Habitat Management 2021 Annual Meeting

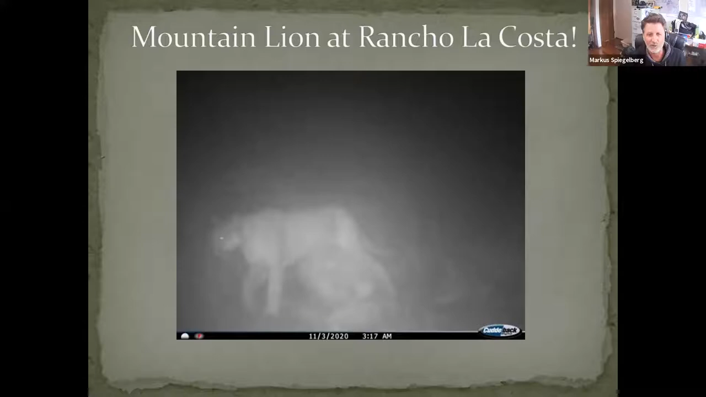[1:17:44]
think we have probably a million photos from that area so to have the one lion finally was amazing and there was actually two pictures one going out of the preserve first and then one going back in so that was uh pretty amazing and then this shows where the picture was taken so it's out here in